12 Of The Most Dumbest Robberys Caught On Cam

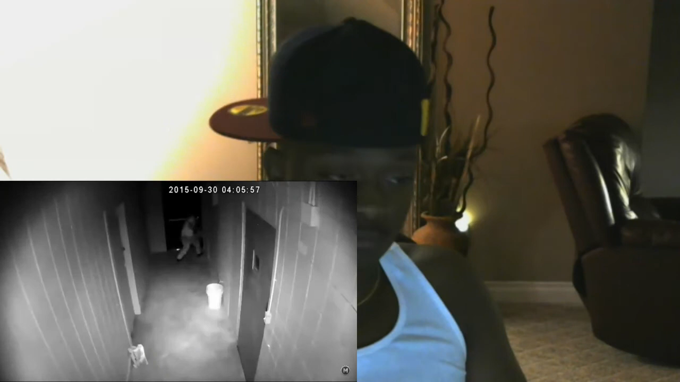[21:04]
He set up a real trap inside, just like in a video game. It is a room where a potential burglar ends up immediately after he gets into the store.